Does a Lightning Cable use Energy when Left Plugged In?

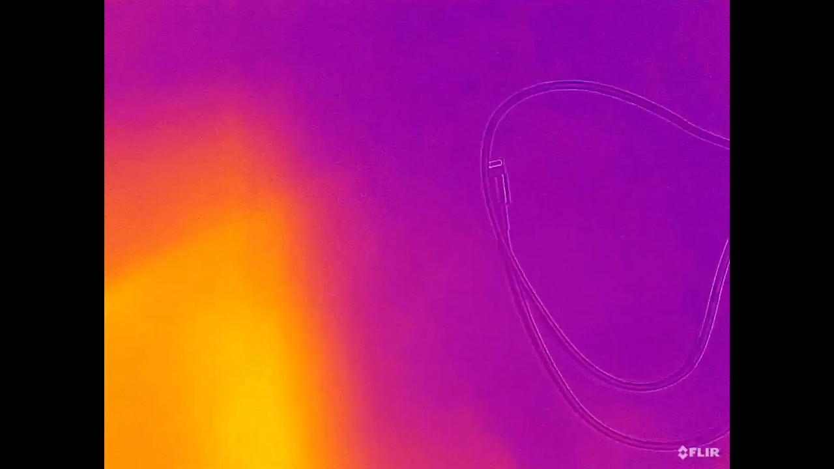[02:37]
so I took a little break I had the kilowatt plugged in but I disconnected that and just plugged the power adapter directly into my power strip The reason
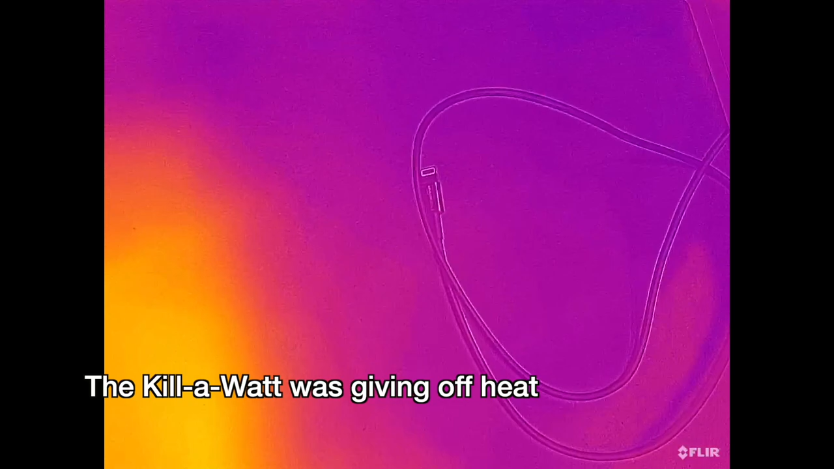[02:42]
being that this was giving off heat in and of itself So now we can look at this with the thermal camera and you can see
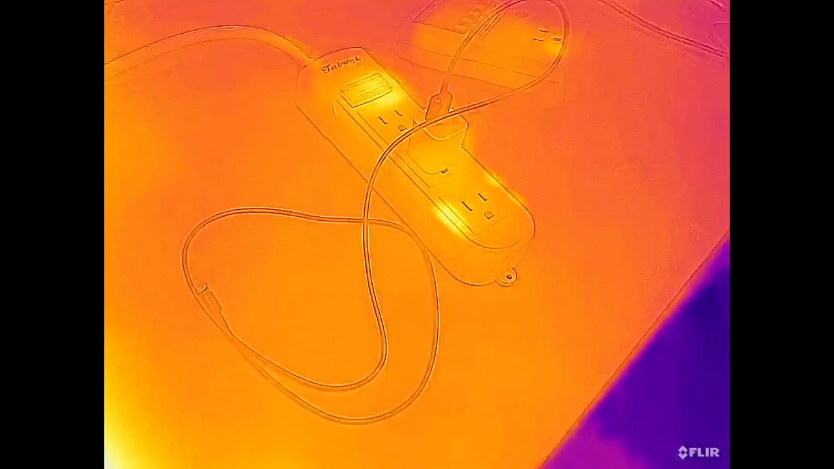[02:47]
the kilowatt in the background Still has a little bit of heat in it But the power adapter here is about ambient temperature and then the cord is too.
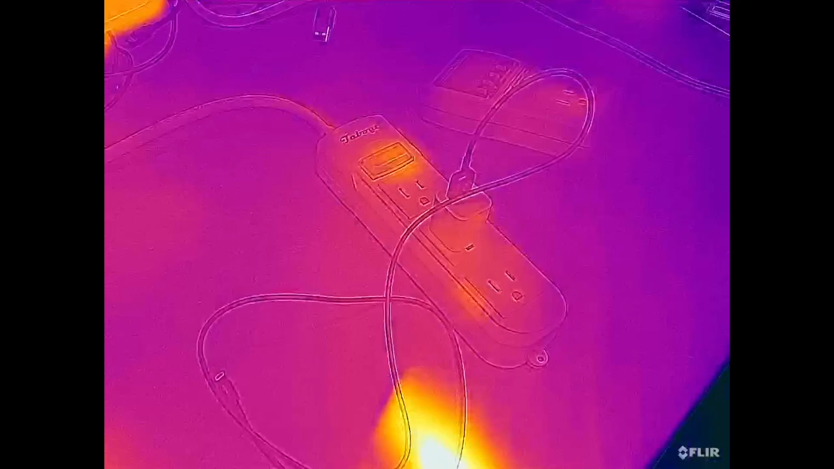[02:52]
Let's move in on this here.
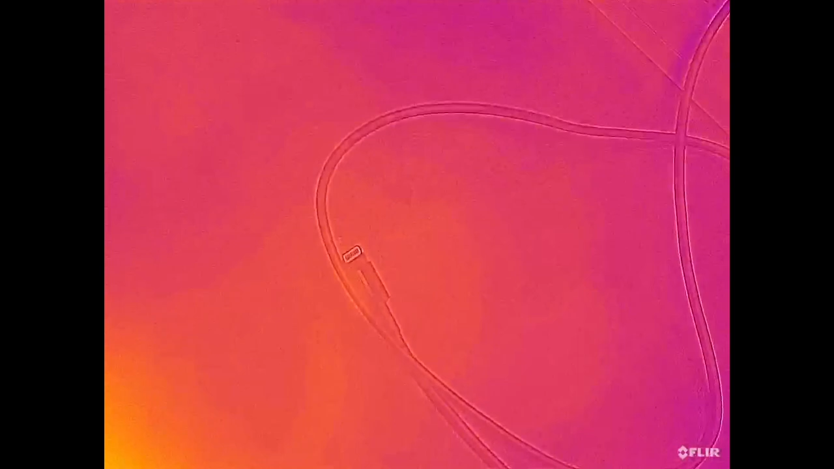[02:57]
I Did think I saw some heat coming from the connector here,
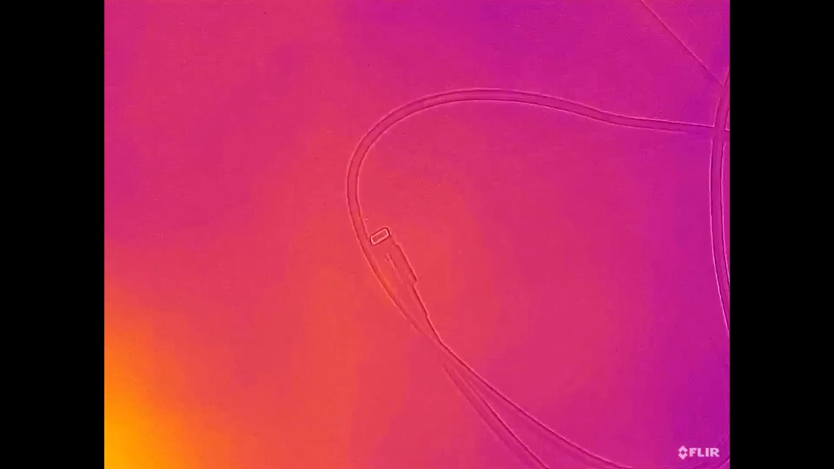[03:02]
but I don't currently see any
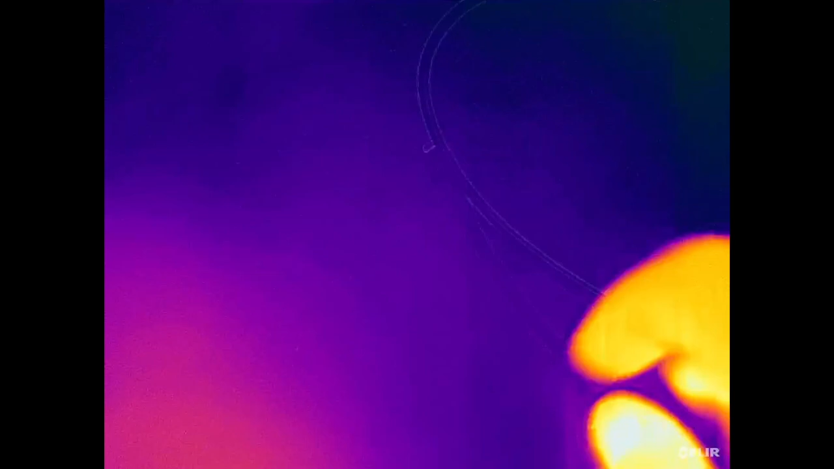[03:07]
See if I move that out on its own You can see how this really picks up heat
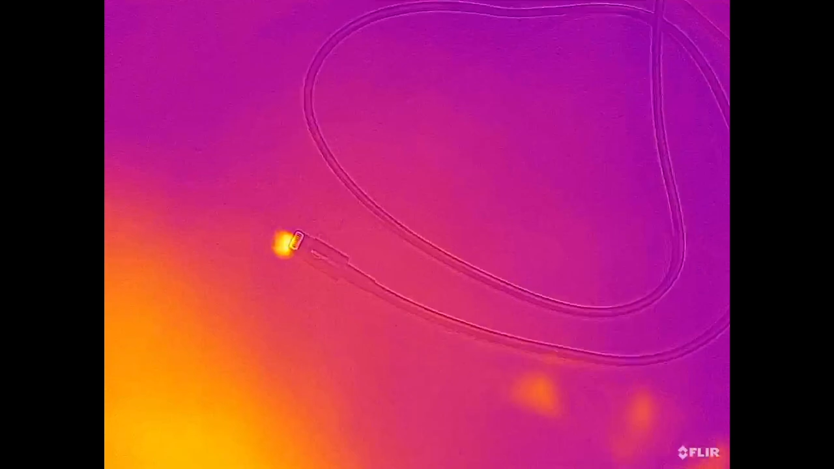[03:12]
So it looks like there could be some heat there Now this doesn't line up exactly right because I'm holding the camera very close The way this thermal camera works
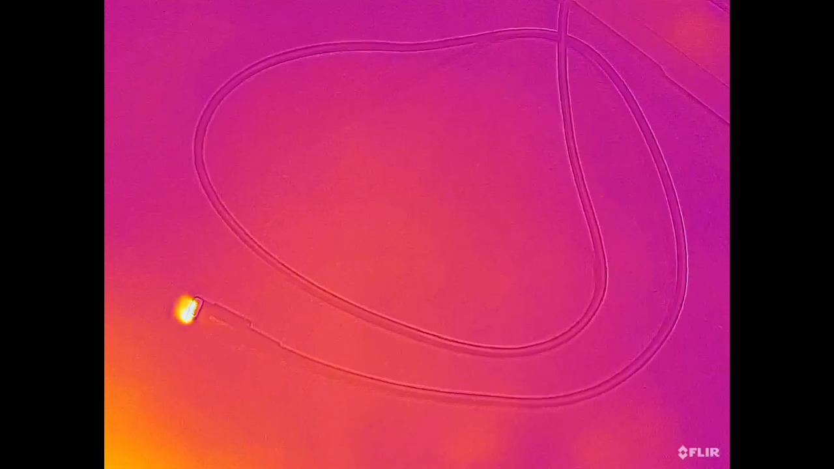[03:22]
is it merges a regular digital camera image with the thermal image And it doesn't always line them up perfectly especially when things are close when things are farther away It is more accurate.
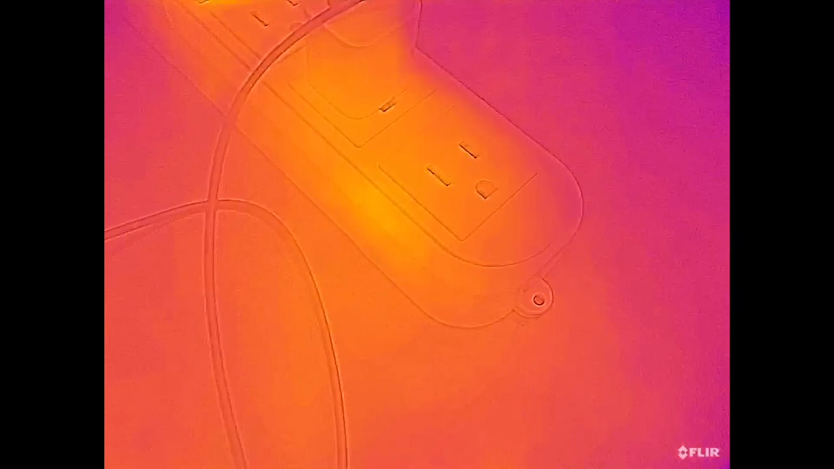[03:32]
Well, let's take a look at the adapter here
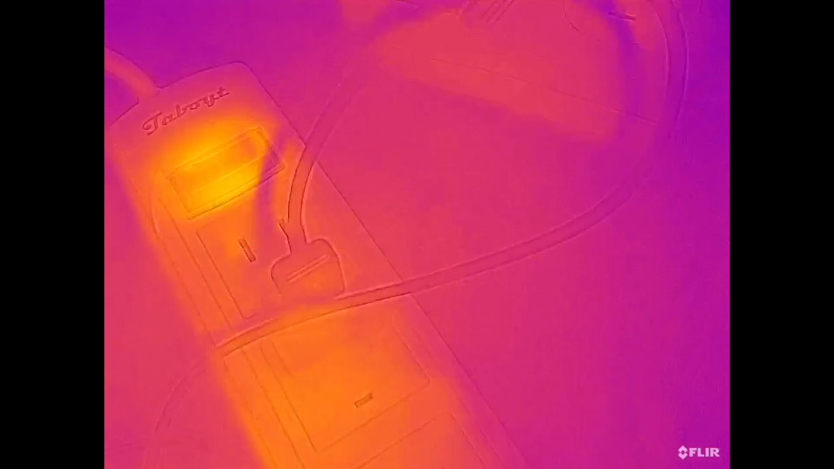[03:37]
So you can see you can't really see heat coming off of this now You can see heat coming off the switch and there's just like a little light bulb in there But
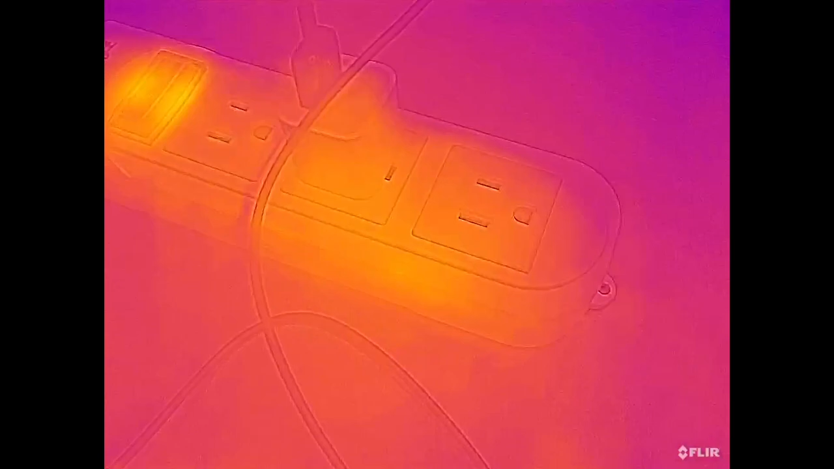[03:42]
the power adapter itself doesn't seem to be giving off any heat noticeable heat So I thought that was an interesting question if the lightning cable has a